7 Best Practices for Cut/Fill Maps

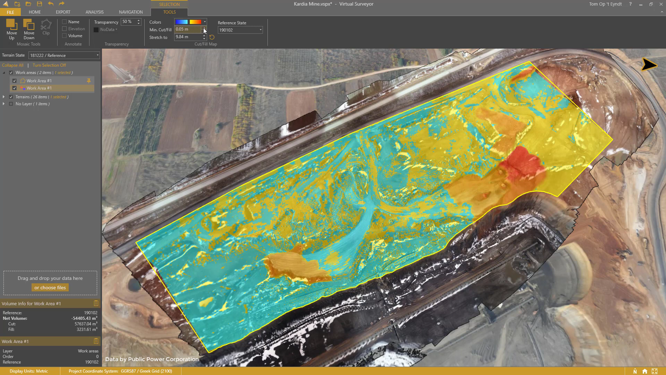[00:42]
You typically want to set a minimum value to show as colors. This allows you to hide the noise that will always be present between the drone surveys. Number 2.
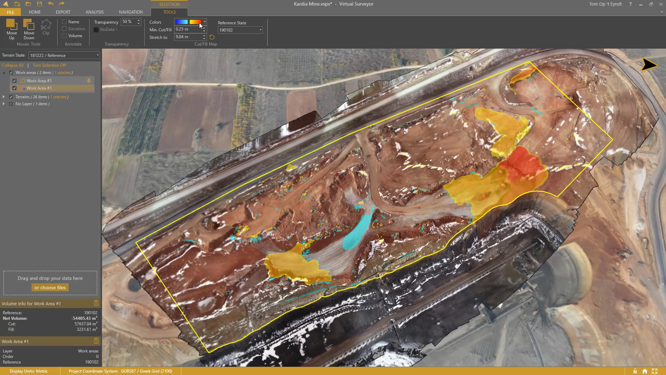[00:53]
Cut vs Fill By default, the cut and fill map is shown as continuous colors. You can also set it to discrete colors. Red means cut and blue means fill. Cut is the material that will be cut away from the current state to the reference state. So, in this case, from December 22 until January 2. Fill is the volume that you're going to deposit in the current state.
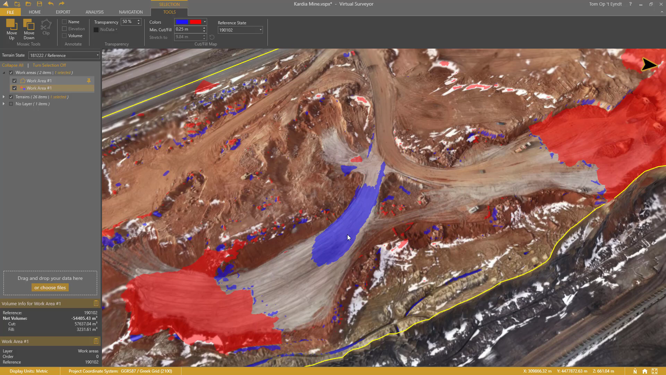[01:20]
Like this ramp. That will be raised for improved accessibility.
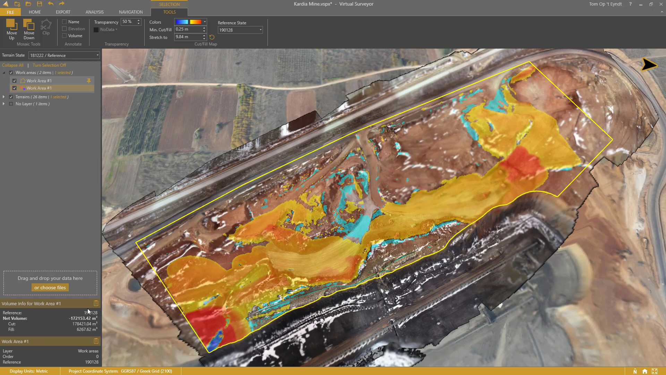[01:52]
You can initiate that calculation by clicking the circling arrow here. The net, cut and fill volume appear in the lower left corner. I can do this for all the other terrain states that I have in my project, like February 22nd and March 1st.
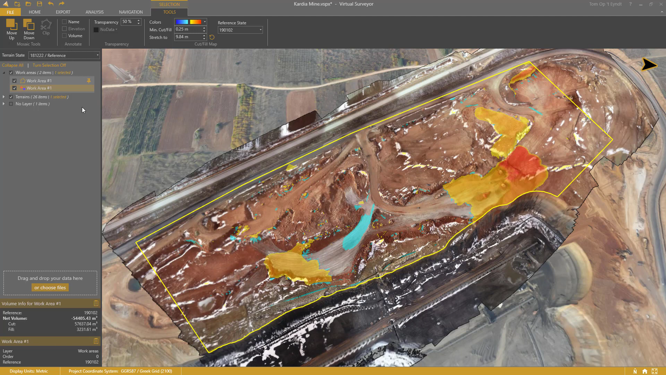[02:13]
When I pin this cut and fill map, it will also appear in all the other states. So, when I go to January 2nd, I get the same map, but looking in the opposite time direction.
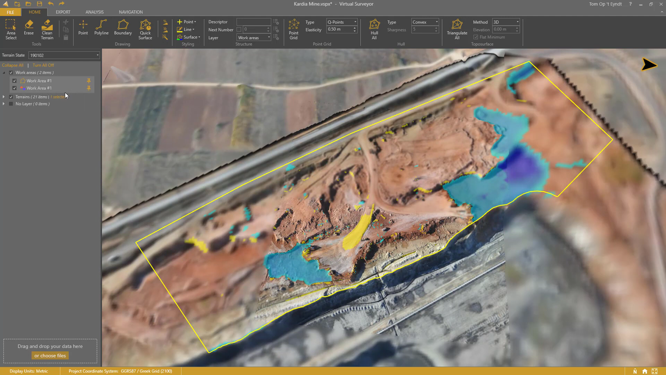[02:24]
Cut becomes fill, and fill becomes cut.
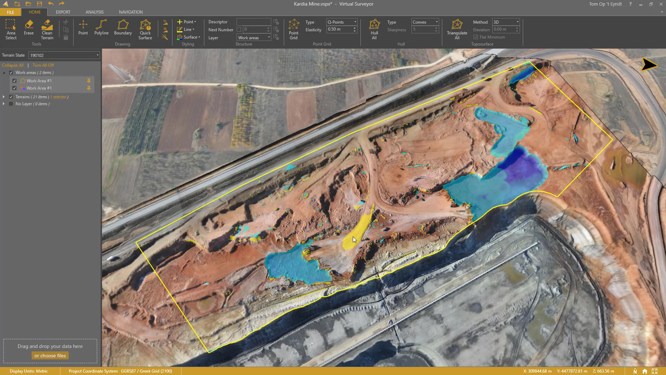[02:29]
This helps you understand really well what's going on in your area.
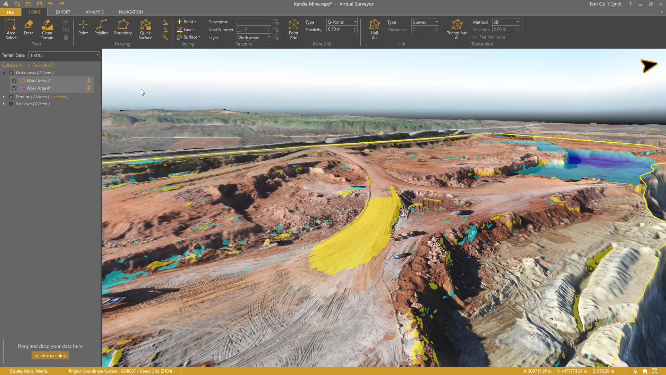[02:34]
For the human brain, it is easier to think something existing away than to imagine something that isn't there yet,
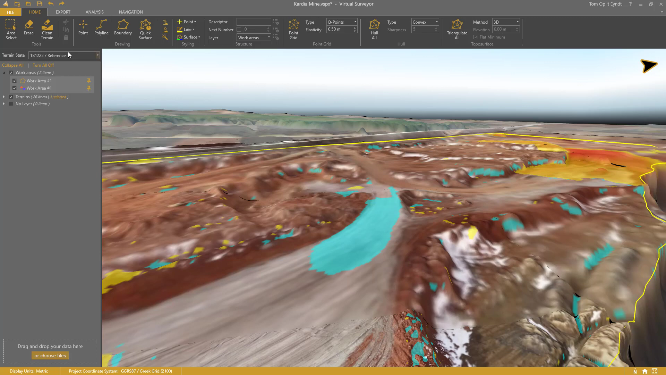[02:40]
like this ramp. It is all about visual references. Number 5. Clean Terrain Machines like this excavator here come with every drone project.
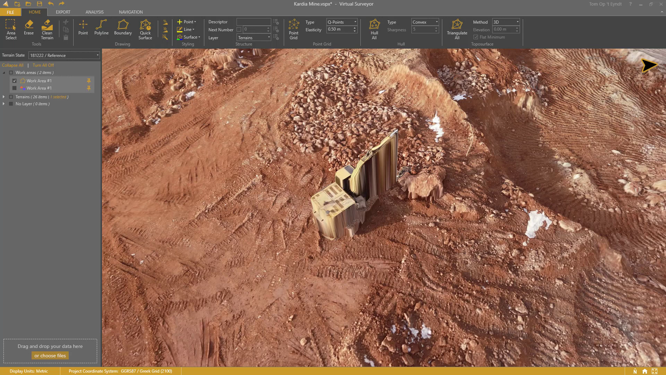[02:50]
Of course, you don't want to include them in your volume difference calculations. They can easily be removed with the Clean Terrain tool from the Home tab.
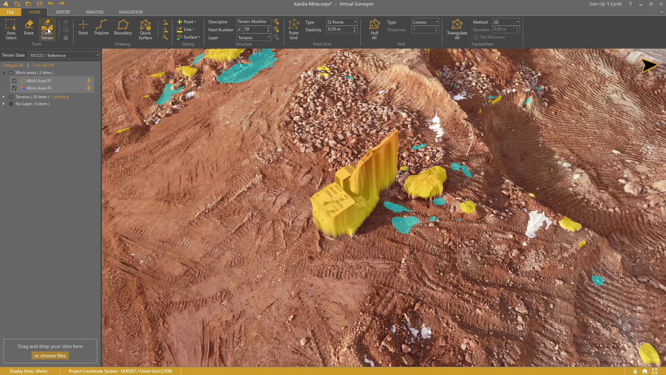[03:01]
I simply trace around the excavator and right-click to remove it. The cut and fill map updates immediately.
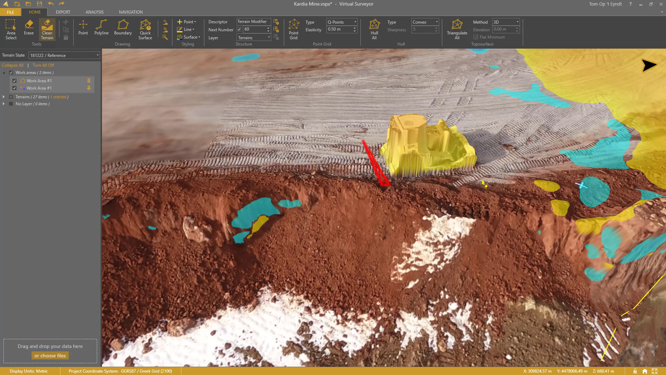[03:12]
I continue to do this for the bulldozer, this truck, and so on.
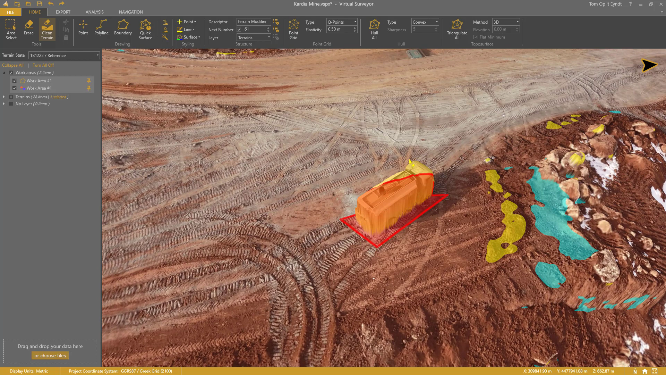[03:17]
I also see these blue areas here.
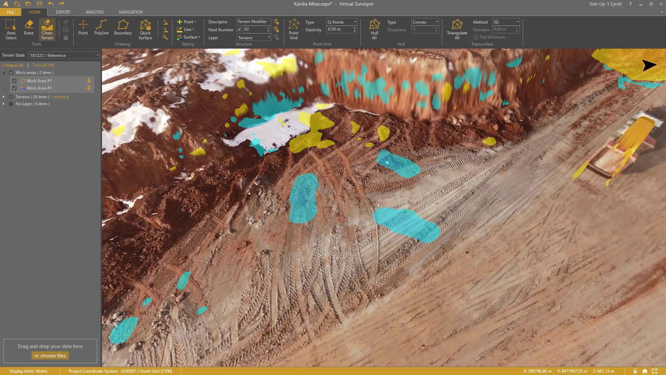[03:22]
This indicates there are machines in the reference terrain state. I need to remove them as well.
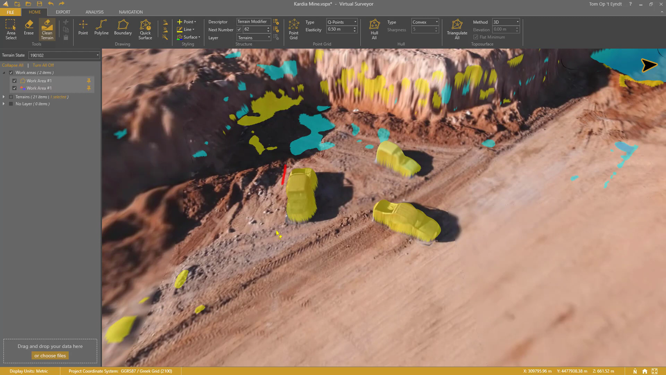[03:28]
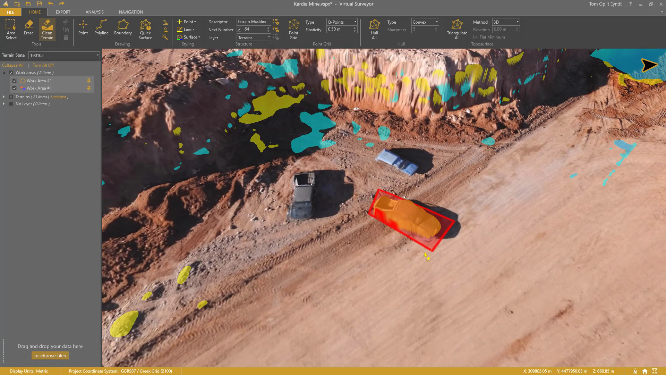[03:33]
Finally, I need to recalculate the volume difference by clicking the circling arrow.
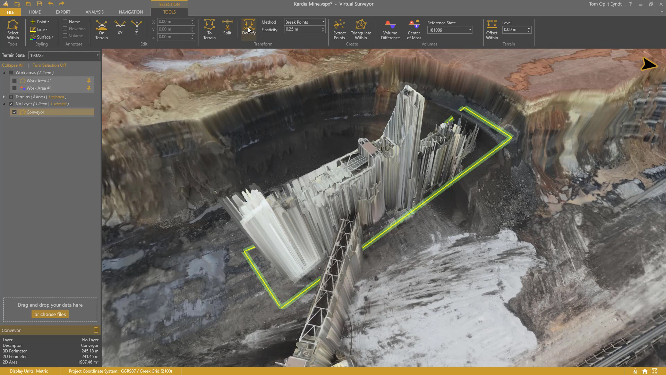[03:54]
Identify the boundary and remove these vertices by pressing delete.
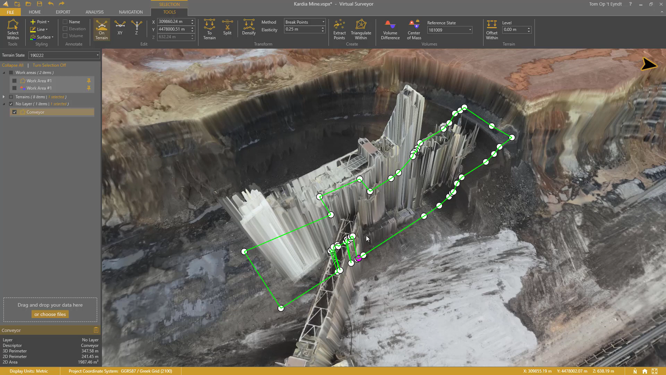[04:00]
Then I add some brake lines to model the brakes in the terrain.